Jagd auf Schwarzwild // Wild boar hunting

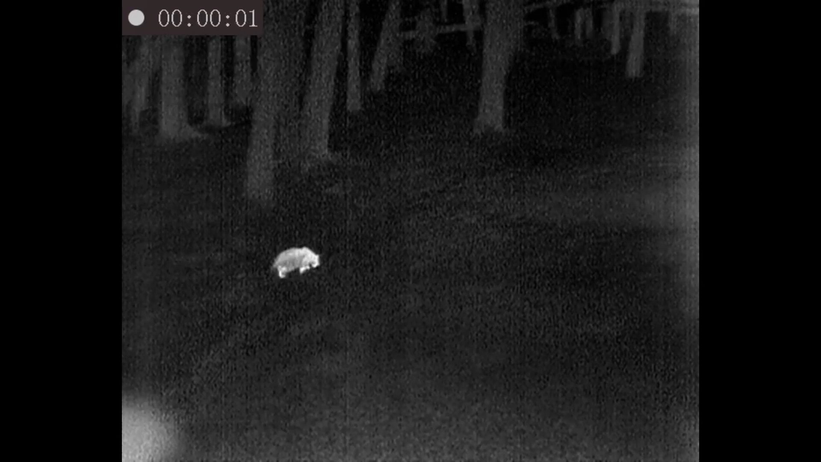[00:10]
Den Anfang machte an dem Abend ein Dachs, der ein bisschen durch die Gegend schaute.
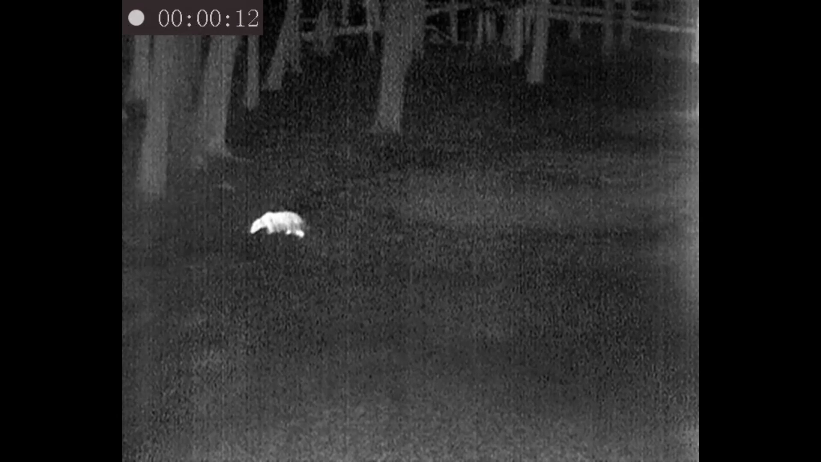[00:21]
Kurz danach schaute noch ein Fuchs vorbei, der aber nicht besonders lang blieb und wieder abzog.
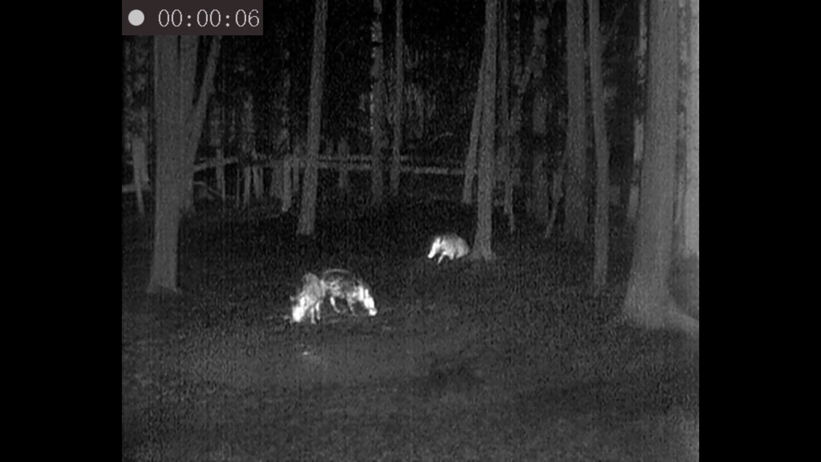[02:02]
die anderen stürzen sich gleich erstmal auf die Kürrung. Mit aller Ruhe hatte ich genug Zeit, alle drei Schweine zu beobachten und mir eins gezielt raussuchen zu können. Alle drei waren Überläufer, keins war führend und es waren noch alle drei weiblich.